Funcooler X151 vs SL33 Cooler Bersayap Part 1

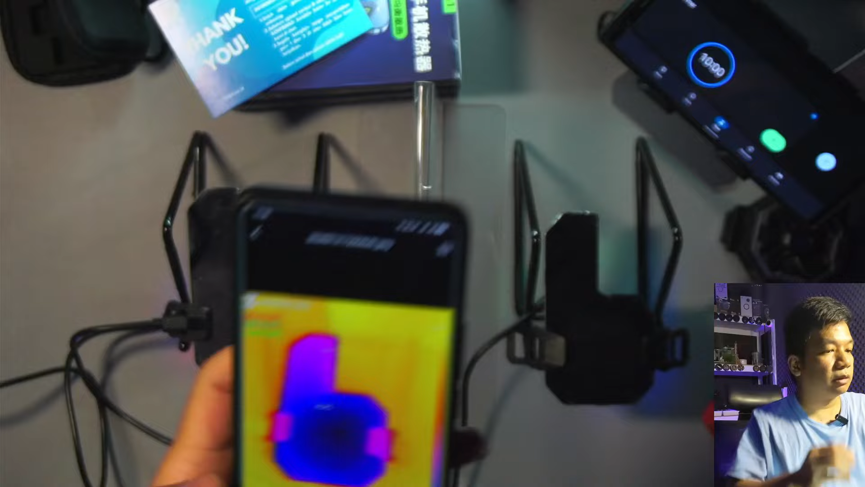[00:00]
dari gambarnya juga kelihatan dinginnya patah
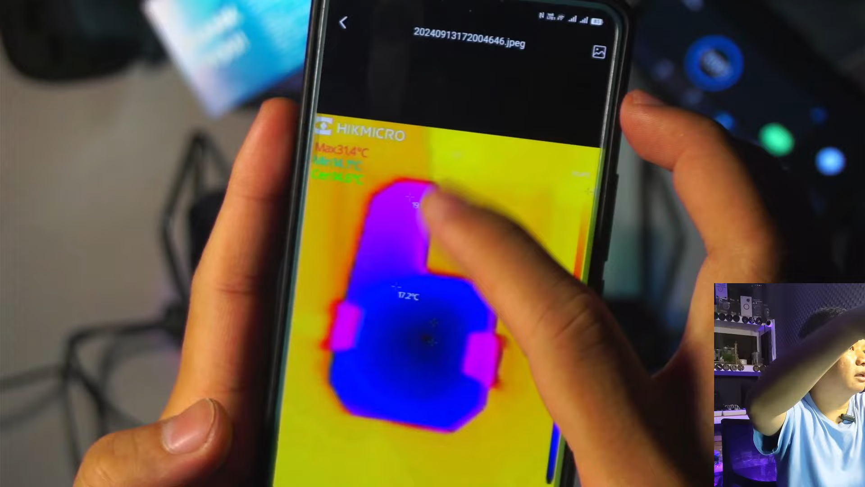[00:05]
On screen: max 31.4°C
dan kalau di X151 dinginnya lebih rata kalau saya Randy,
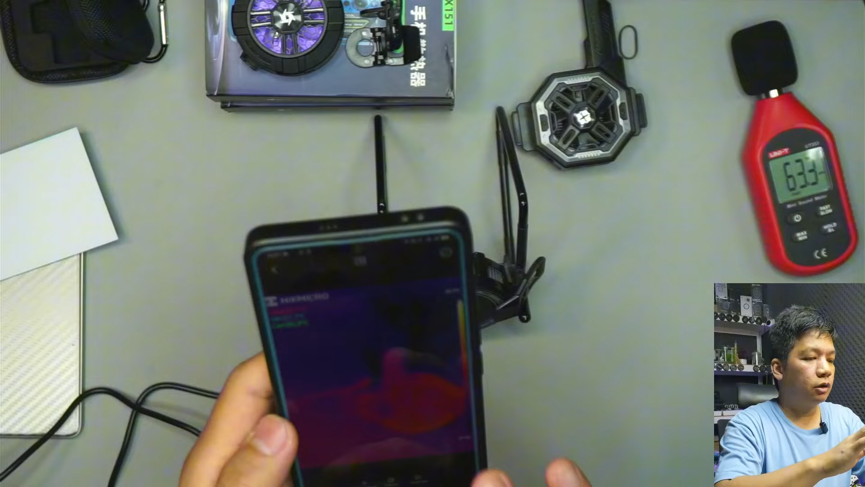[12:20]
ini kalau kita bisa lihat ini sebelum dinyalain berarti ada bagian
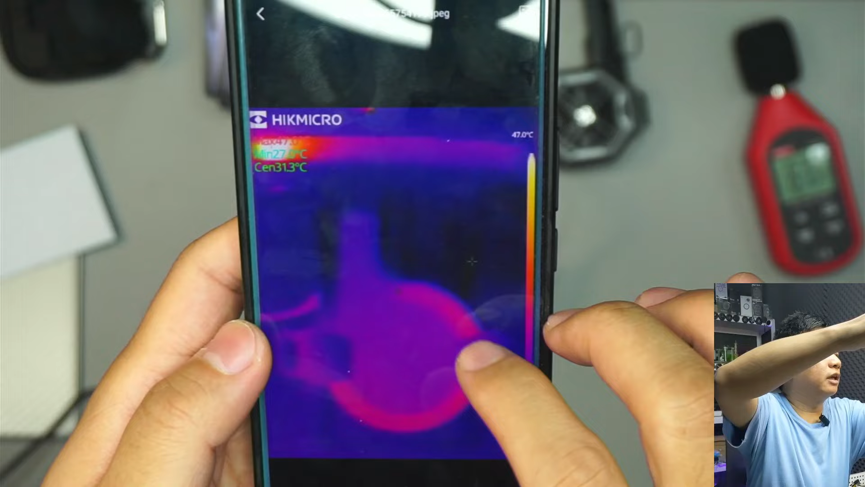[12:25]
On screen: scale top 47.0°C
thermal pad nya itu ada bagian yang bukan besi nya karena ini suhu permukaan nya beda antara besi disini
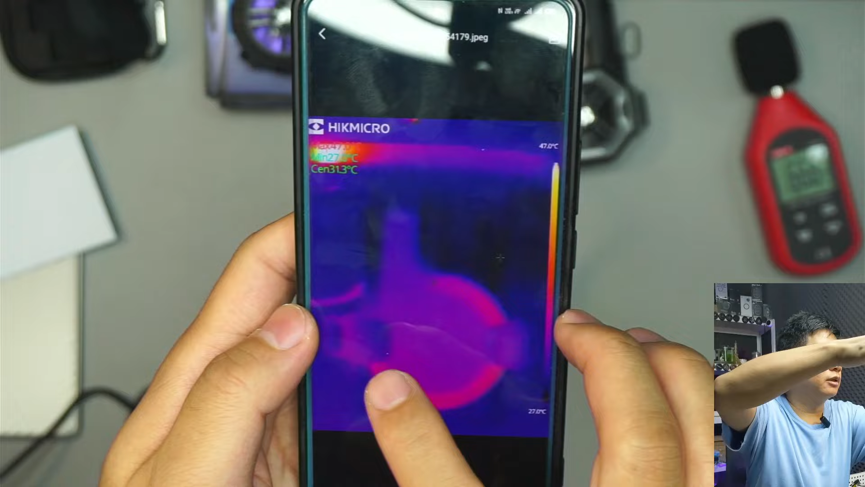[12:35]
On screen: spot 31.3°C, scale top 47.0°C, scale bottom 27.0°C
sama di plastik nya dan ini kemungkinan
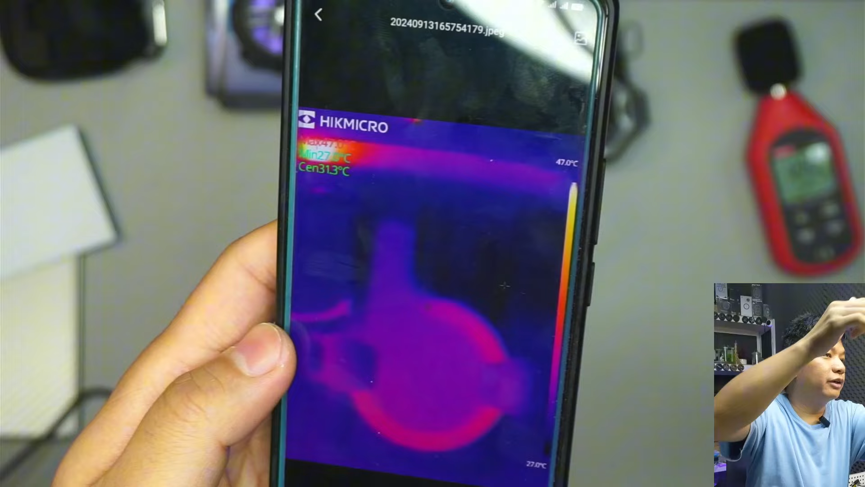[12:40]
On screen: scale top 47.0°C, scale bottom 27.0°C
kemungkinan kemungkinan nya gak bottleneck kemungkinan ya kita coba 1 2 3
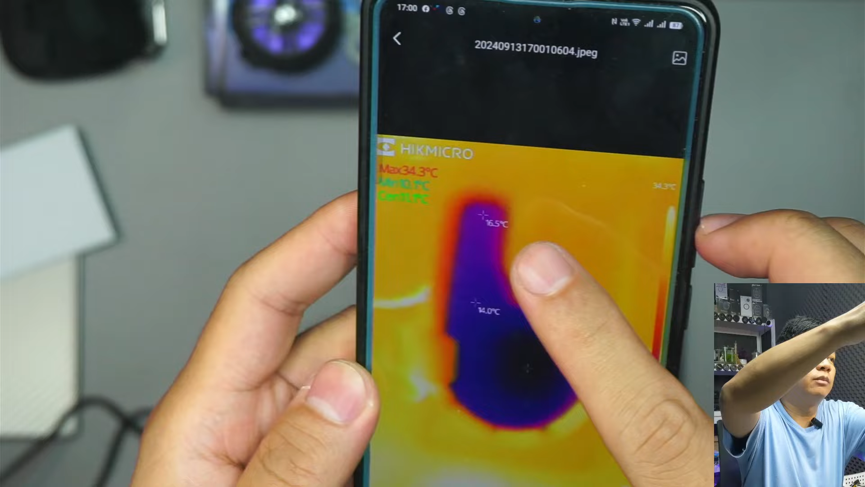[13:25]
On screen: max 34.3°C
ini hasil di 1,5 menit nya di atas nya sudah 16,5 derajat titik terdingin nya di 10 derajat
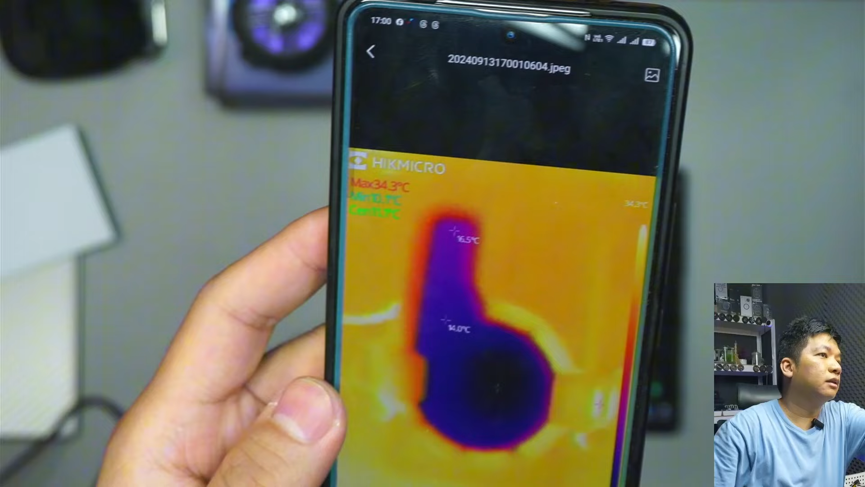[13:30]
On screen: max 34.3°C
lumayan pakai banget lumayan banget cuma kalau kita
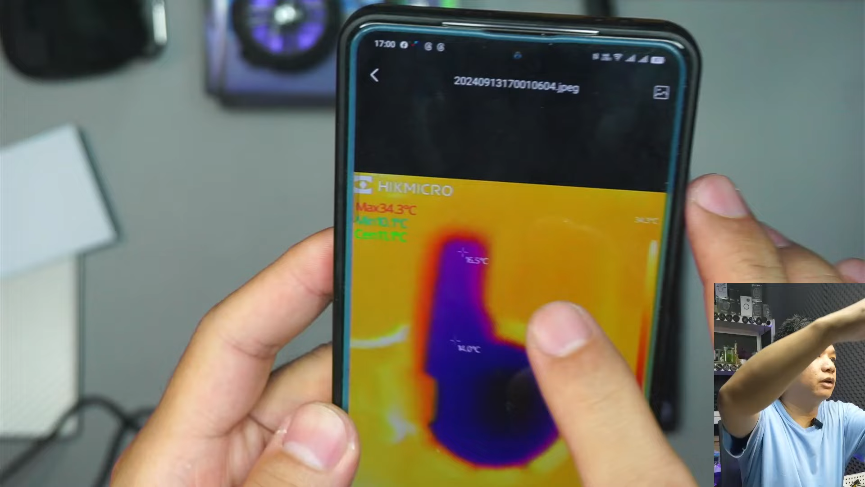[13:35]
On screen: max 34.3°C
lihat kotak ini kotak berarti ini gak full gak full ke bagian ujung nya ini kan miring
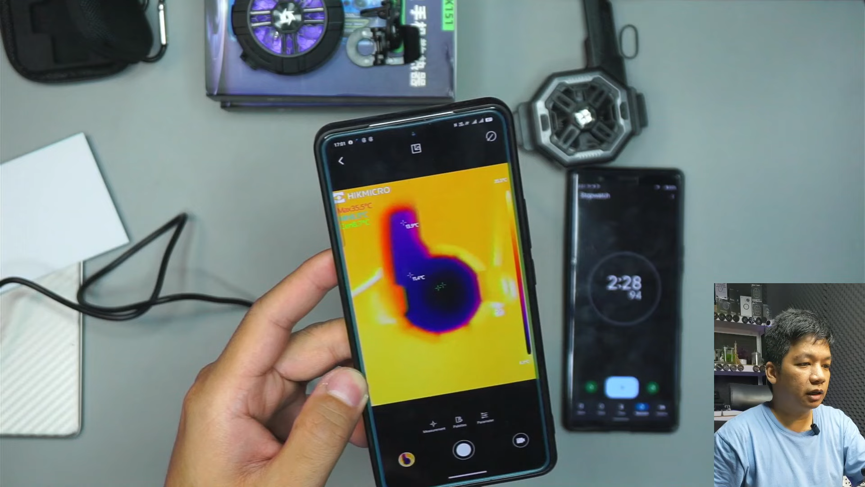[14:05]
ini lebih kelihatan jadi sekeliling nya masih ada yang merah bagian dingin nya itu lumayan banget sih dia bisa efisienin posisinya dan kelihatan gak ada masalah battlenack nya ini bisa dipikirin kayaknya sama dia
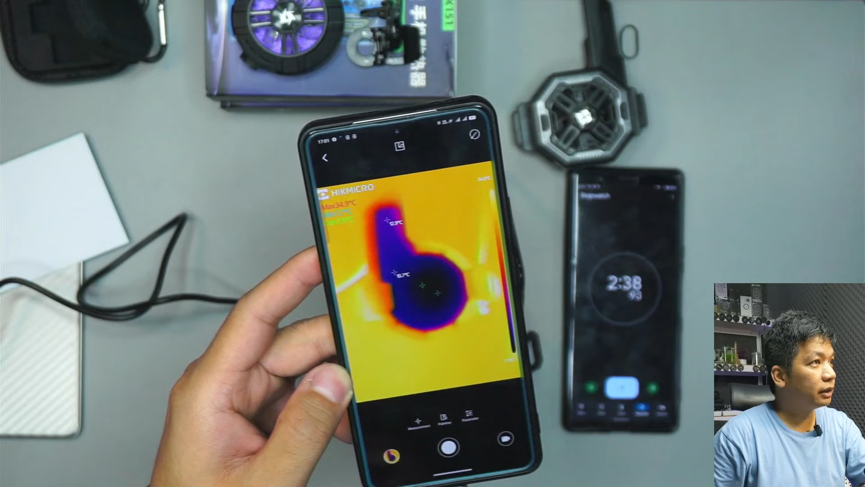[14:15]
kalau misalnya kalau misalnya kayak di SL 33 itu biasanya ada patahan disini
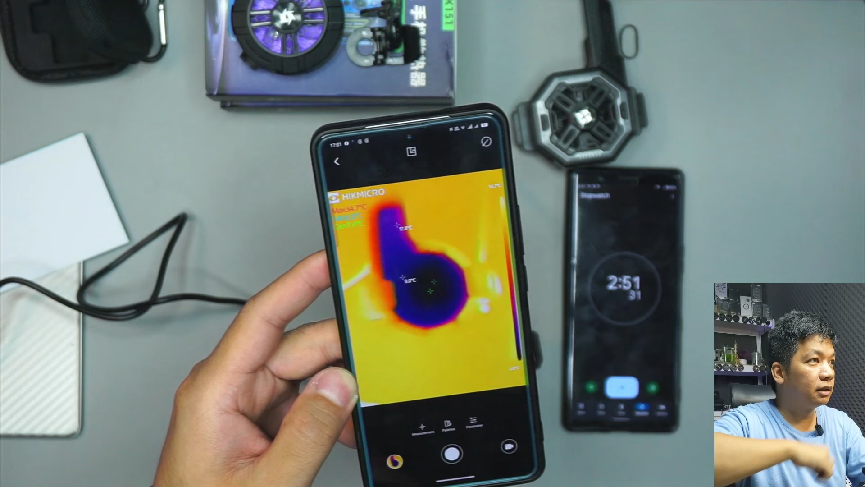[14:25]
dan disini gak kelihatan semoga bisa gue bongkar semoga bisa gue bongkar semoga bisa gue bongkar ini titik terdingin nya sudah 7 derajat
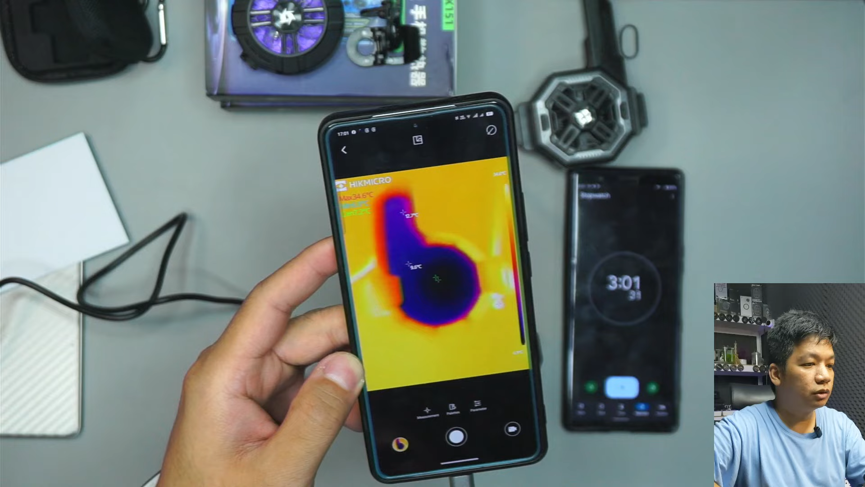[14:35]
6 derajat sudah lumayan banget
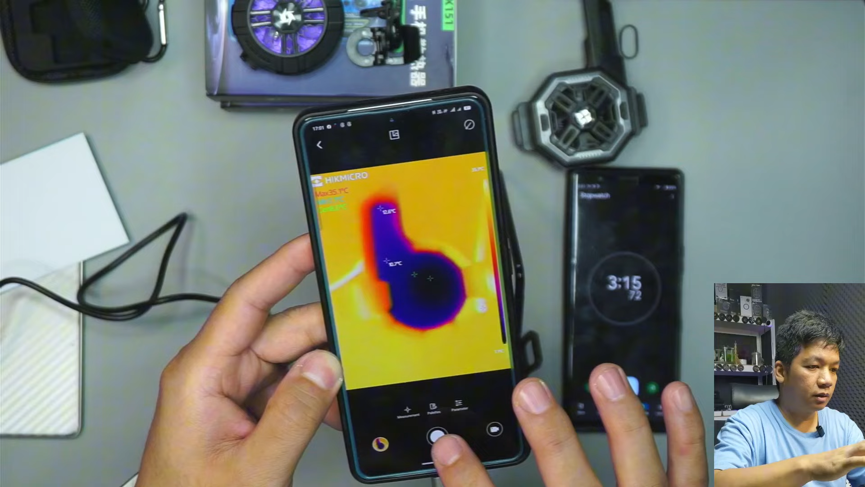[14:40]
saya anggap segini dulu 3 menit kita cuma tes doang nanti kita bandingin langsung dengan SL